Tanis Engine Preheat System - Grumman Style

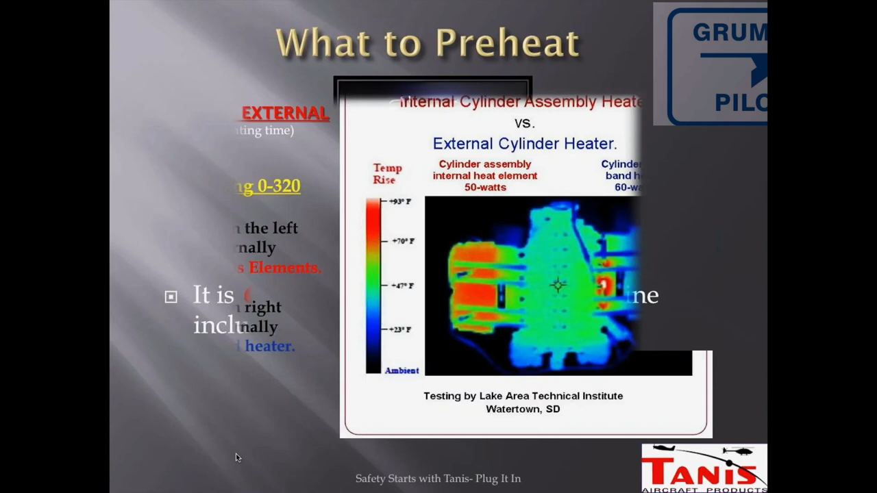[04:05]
energy like right here now on the left side of the engine they have the probes that stick into the cylinders and on the right hand side they have the bands that go around the cylinder base now you'll notice that the cylinder heads on the right hand side are much cooler but you can see the hot spots of where the bands are but now look at the cylinders on the left see how they're thoroughly warm and all nice and ready to go so that's what you're looking for in an engine preheat you want something similar with the
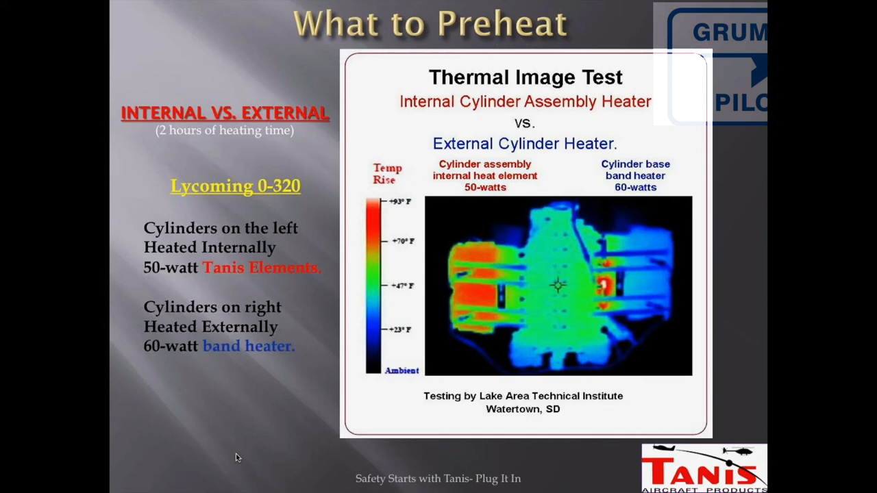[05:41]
back and we're going to be getting a new system that we're going to put on on and we have some video of that coming up where we took it all off the uh aircraft today and i played with it but again this thermal graph right here shows you why you want to preheat what you want to preheat and now let's move on to some of the other components